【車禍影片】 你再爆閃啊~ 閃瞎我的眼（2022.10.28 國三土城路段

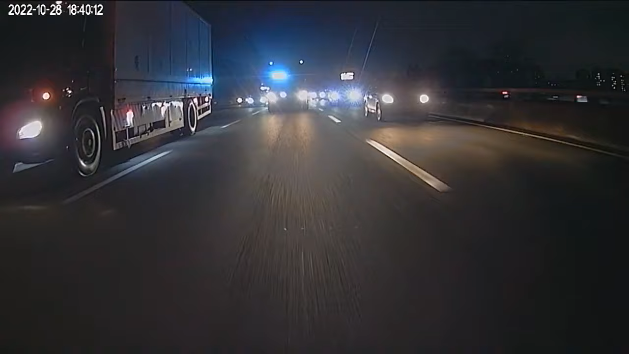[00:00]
看你娘，你不会松油吗？你只会刹车。干你娘，鸡掰！